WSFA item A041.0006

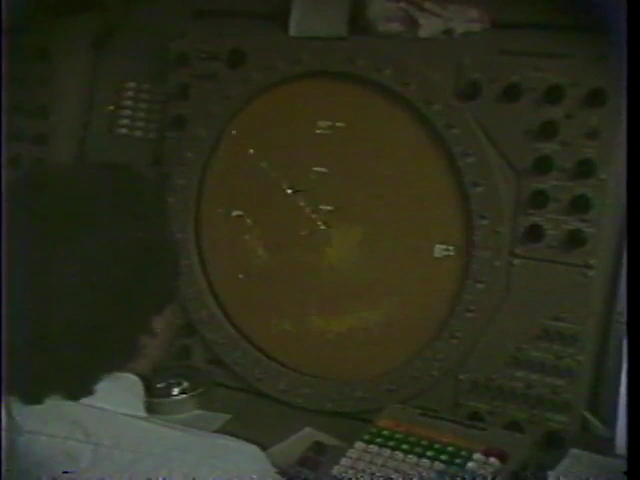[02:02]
RAPCON controllers monitor the airspace for 30 miles around Montgomery.
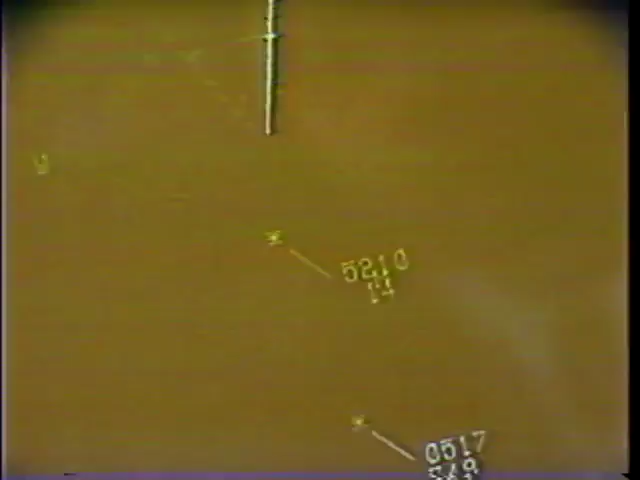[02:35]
It shows the aircraft and its altitude and can be followed visually.